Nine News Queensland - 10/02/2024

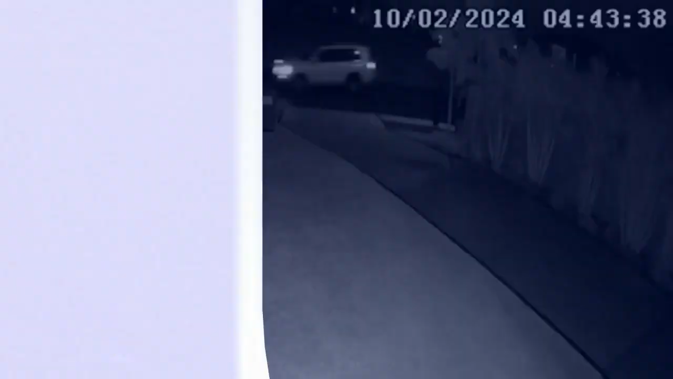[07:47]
A quiet Saturday morning in Calypso Bay.
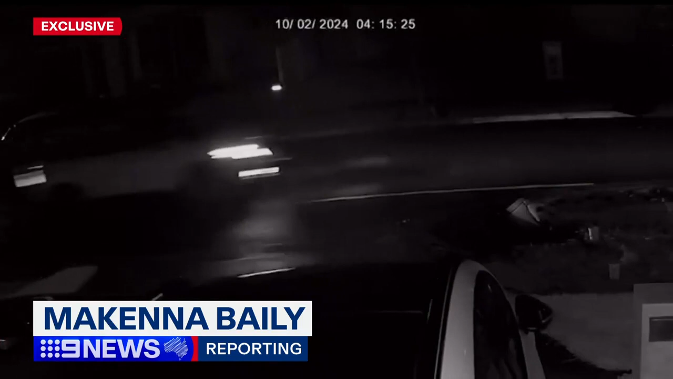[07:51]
This white four-wheel drive is spotted scoping out the estate streets.
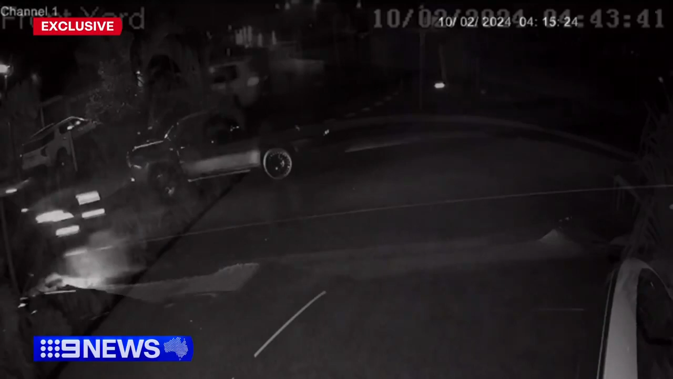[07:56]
So about 4.50, we had some people in a white Toyota Land Cruiser going from house to house,